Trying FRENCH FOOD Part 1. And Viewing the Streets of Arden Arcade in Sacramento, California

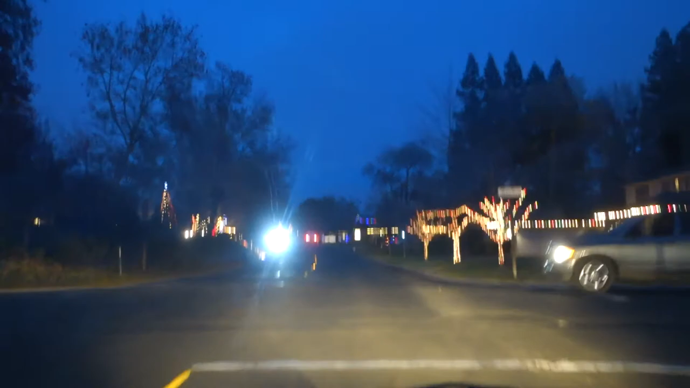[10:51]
So many Christmas decorations. Ooh, to the left. Wow. That's like a whole theme park.